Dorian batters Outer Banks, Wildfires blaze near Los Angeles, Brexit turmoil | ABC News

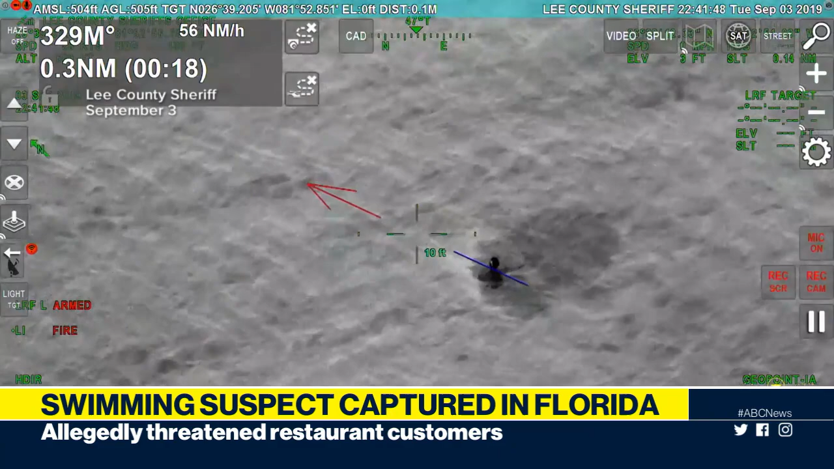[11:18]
A Florida man's escape after allegedly threatening someone at a restaurant took him into a river in North Fort Myers Tuesday.
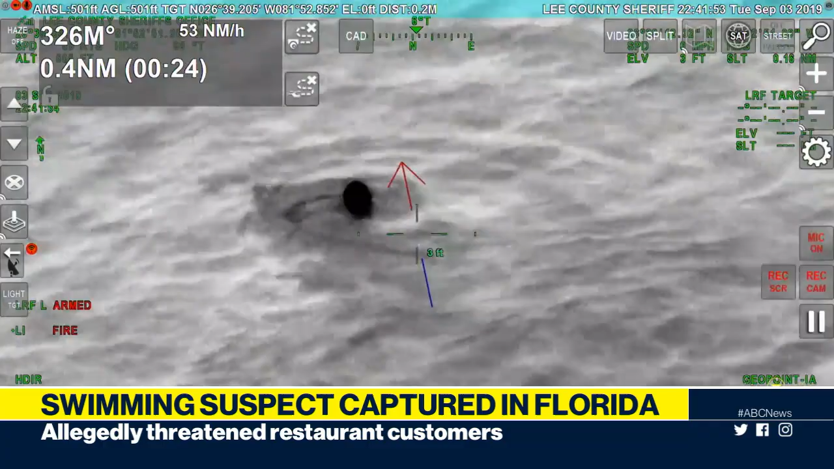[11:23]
The police aviation unit used infrared technology to spot the man, quote, practicing his breast and butterfly strokes. Rescue crews retrieved him from the water, but not before. Watch it here. You'll see in just a second. There it is. The officer said he delivered them a single finger salute.